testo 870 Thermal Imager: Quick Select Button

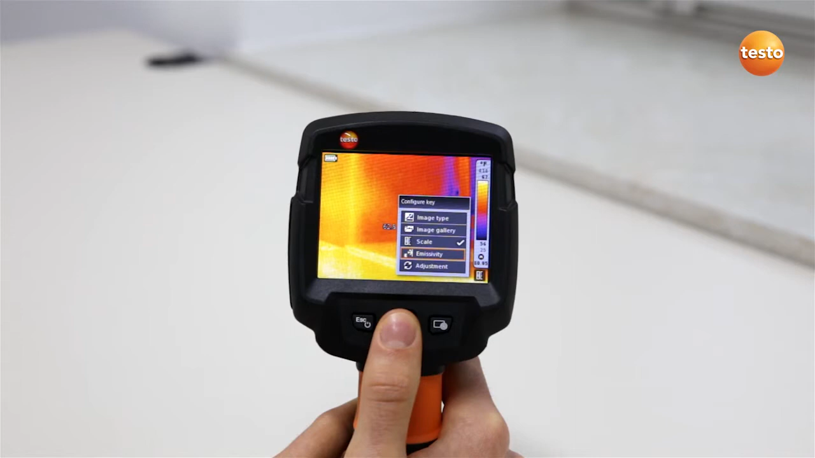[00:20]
To program the Quick Select button, move the 5-way joystick to the right. In the display, the functions which can be allocated to the Quick Select button appear. Simply select the desired function and confirm with OK. On the right-hand side of the screen, below the scale, a symbol shows you which function is currently allocated to the Quick Select button.